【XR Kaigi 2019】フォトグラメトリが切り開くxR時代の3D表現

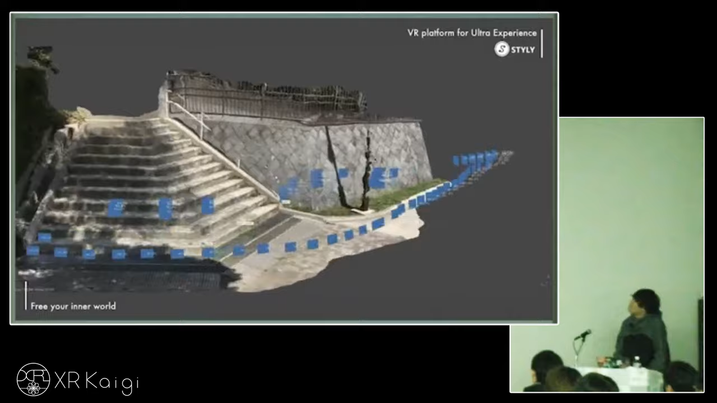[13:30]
こんな感じにですね風景をカニ歩きしながら写真を撮っていってそれをコンピューターに入れるとあとはもう勝手に3Dモデルにしてくれるとそういったようなものです基本的に写真を撮ればいいわけであるので
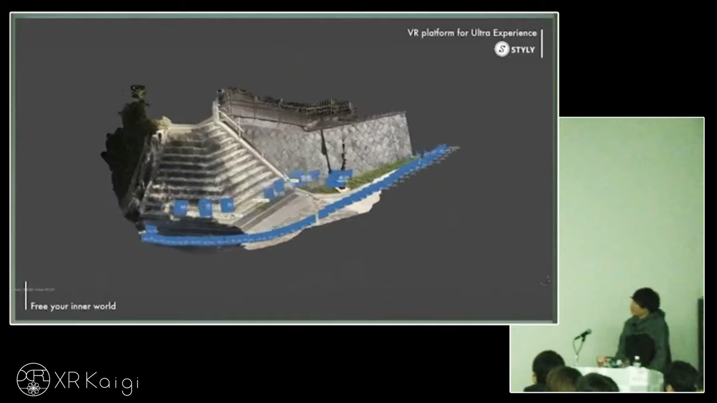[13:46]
スマートフォンとかで撮ってもいいし一眼レフで撮ってもいいものです
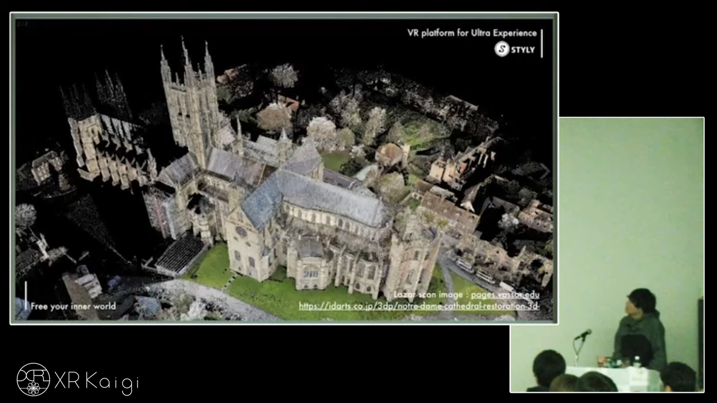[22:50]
が実は残されていたとこういった3Dデータがあることによってこれを活用することによって焼き落ちてしまった聖堂の復元に使えるのではないかとそういったような使われ方も期待されていますスタイリーというプラットフォーム上においてもこういった風景をアーカイブするような作品というのが増えてきています